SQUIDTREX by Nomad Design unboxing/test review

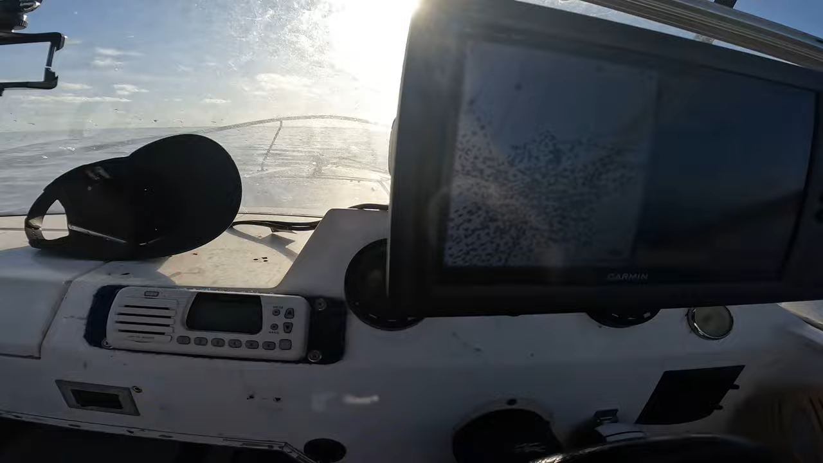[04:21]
like all right so we're drifting through it's quite just a heap of good ground all through there and look yeah there's stuff on the stuff down there so no fingers crossed